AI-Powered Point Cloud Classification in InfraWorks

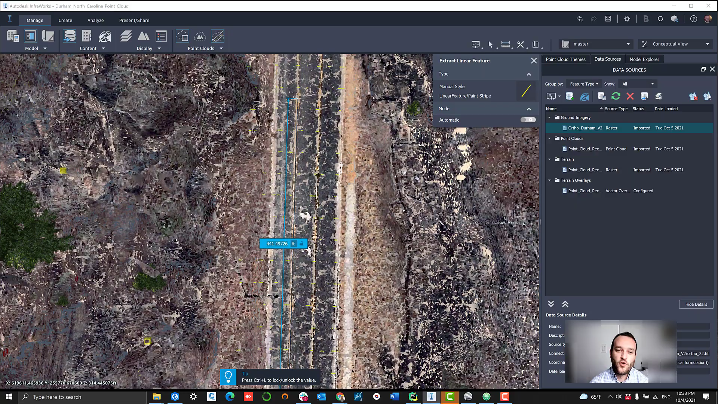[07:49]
You have the option to do this manually or automatically.
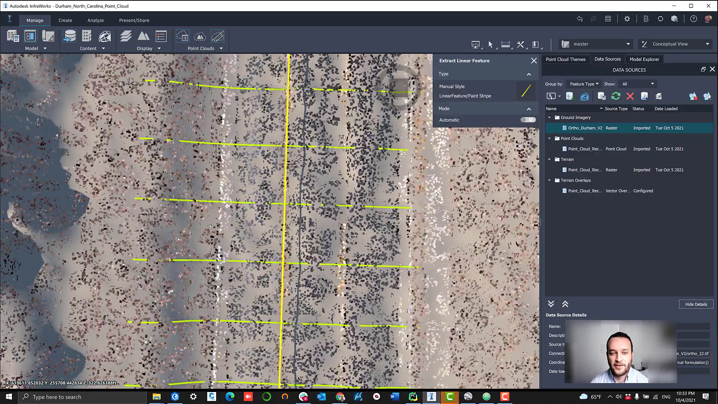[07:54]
In this case, I'm doing a manual extrusion.
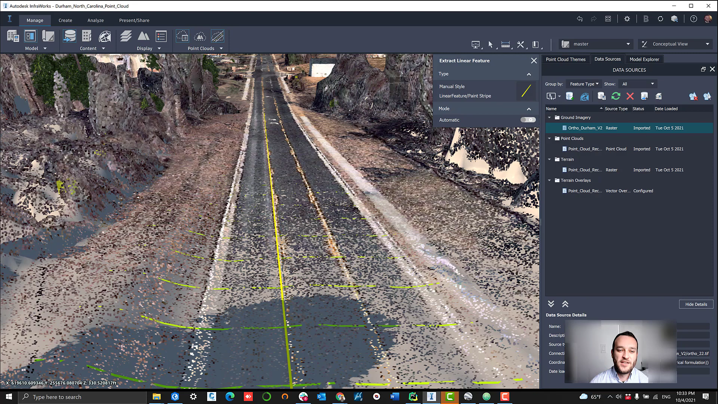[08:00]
And as you can see, we're slightly off in certain areas. What is meant to happen with this tool is it should be draping directly onto the terrain model itself. But sometimes it struggles to do this, especially when you're in manual mode.
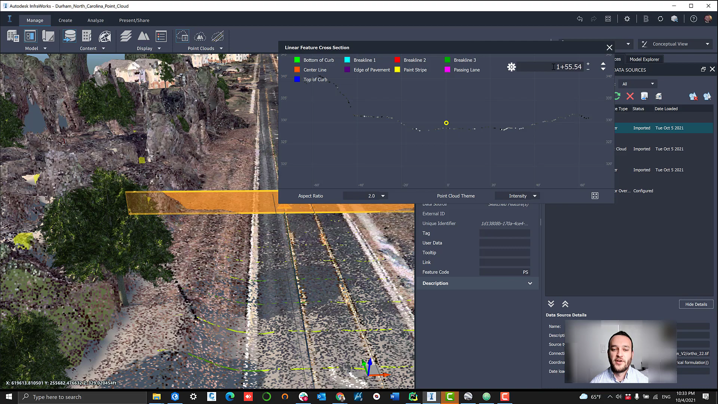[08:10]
So in order to correct for this, what we can do is go over to the linear feature cross-section viewer.
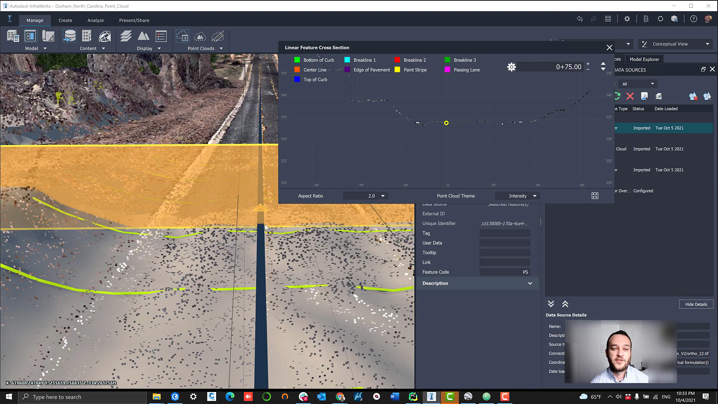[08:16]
And we can actually navigate down our entire feature,
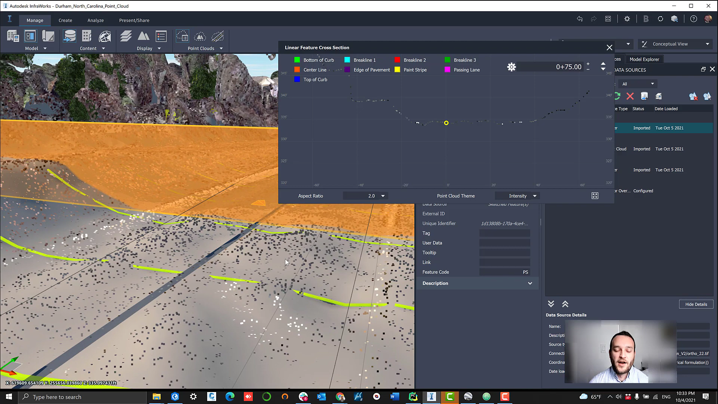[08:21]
viewing that cross-sectional view of the point cloud and adjusting manually in areas that we may be having some issues. You have a couple of theme settings that can be very useful in finding exactly where your point should be. I think one of the best ones is the RGB simple colorized indication of what every point looks like, especially in the case where we're trying to find yellow stripes.
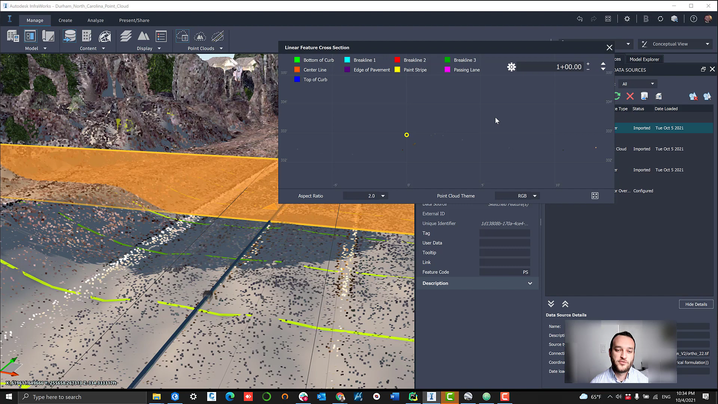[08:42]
What you are really looking for is that yellow point cloud dot that you can set your feature to. So just navigating along this alignment here, fixing up a couple of these points, you can see we're slightly too high in this location. So we can modify that down a little bit and line it right up with our point cloud terrain right where it should be. I'm going to navigate through this cross-section a bit and fix a number of these points
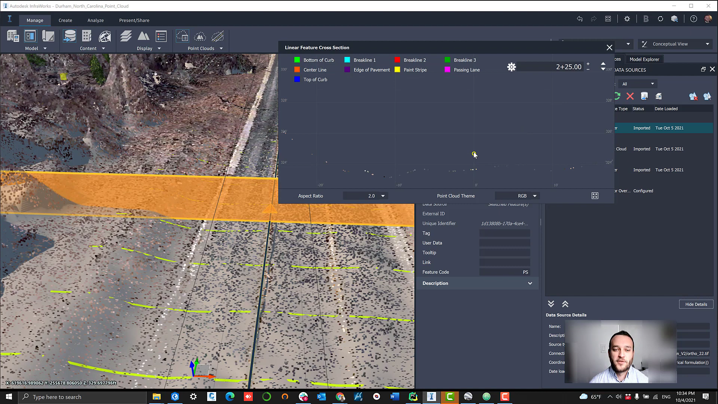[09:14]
just to give that indication of what that workflow looks like.
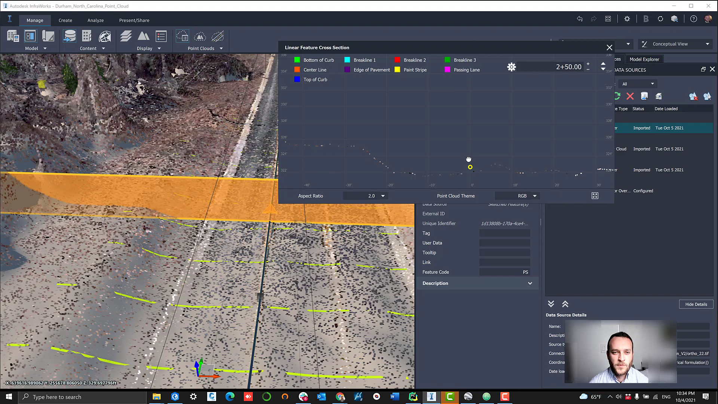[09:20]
One more piece to remember during this is oftentimes using that automatic extrusion method can assist with some of this draping and make it a little bit more accurate.
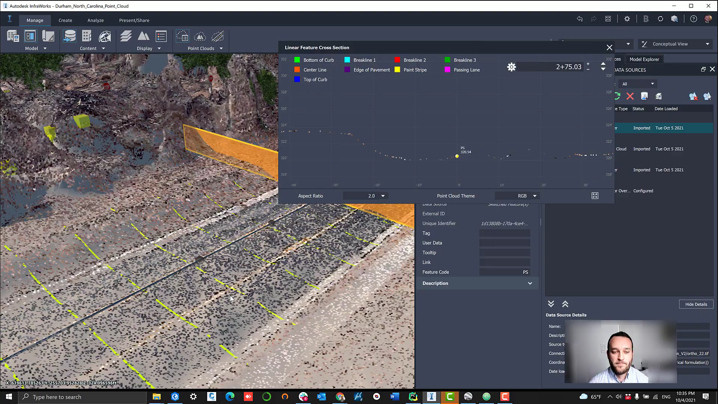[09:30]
Zooming out here, you can see that now we've adjusted these points. We now have these segments that are delineating that paint stripe.
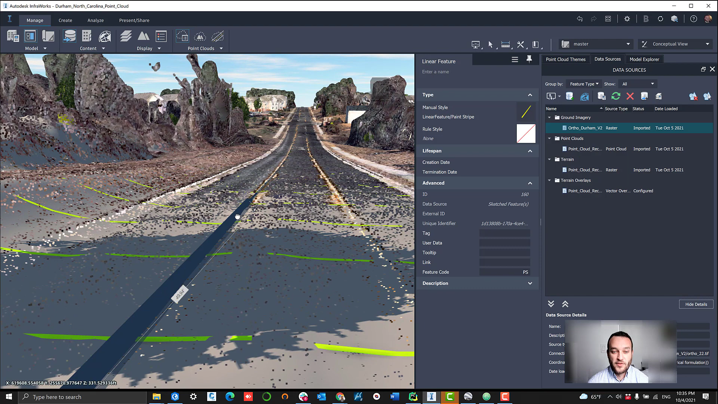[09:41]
And the good thing about this with some of the crossover into the other softwares is these features can then be exported into things like Civil 3D to help with some of that plan view and more engineering focused workload as well.
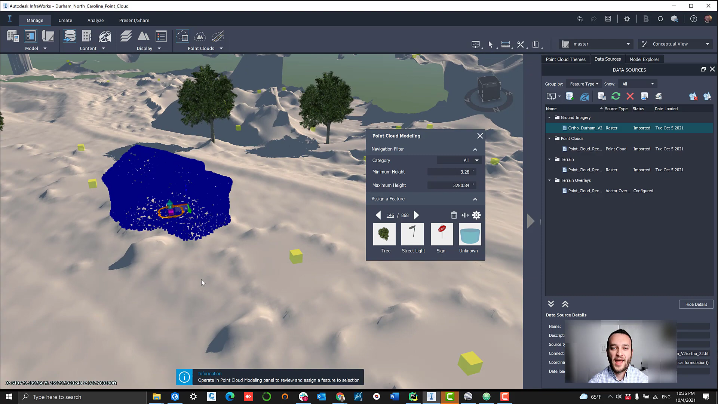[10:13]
So this is ground feature recognition where we now vectorize different ground features,
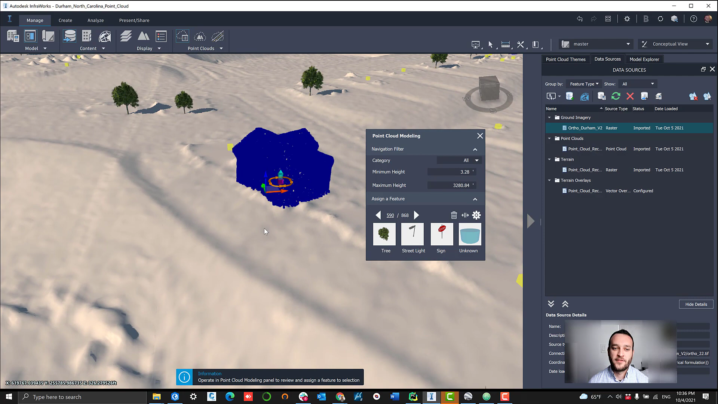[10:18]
one of which is our building footprints. So if we cycle through our point cloud here, you can see that the point cloud classifier has recognized each one of these buildings, but we might not necessarily have a 3D object preloaded that perfectly matches them. So using our building footprint vectors, what we can do is load those as a shape file
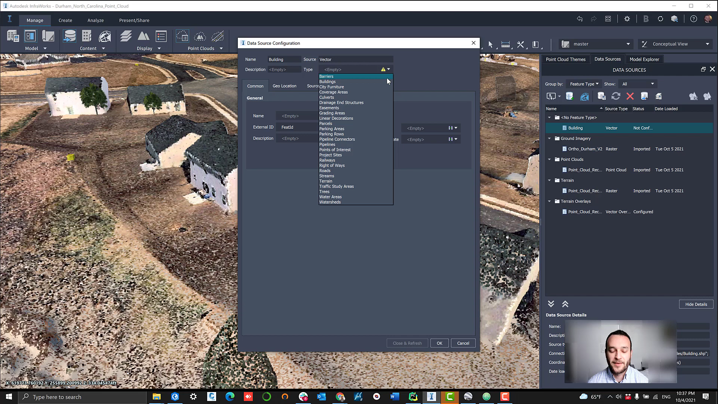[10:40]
and then extrude up from those footprints to create our 3D buildings that much more accurately represent what the buildings really look like.
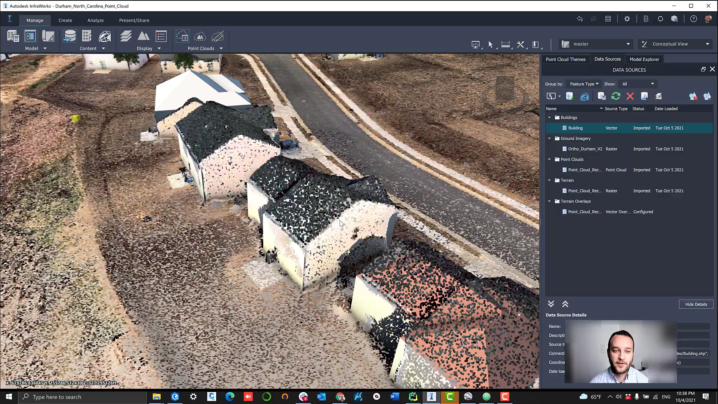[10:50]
So I've gone ahead and run that tool here. And you can actually see the point cloud overlaid with our 3D building objects and they're very, very close.
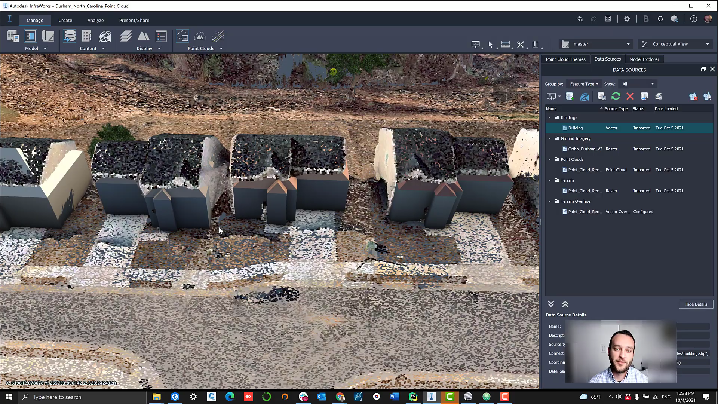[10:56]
And then if I go and zoom out here to toggle on the point cloud versus the 3D model, you can see that things line up very well.
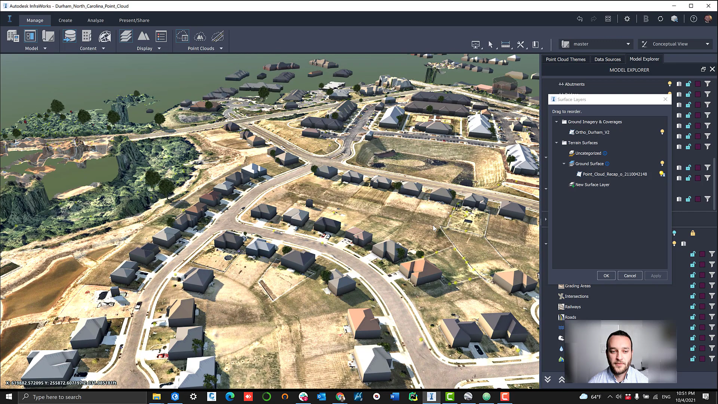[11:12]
The point cloud data points very closely overlay onto those 3D buildings that we've now extruded up.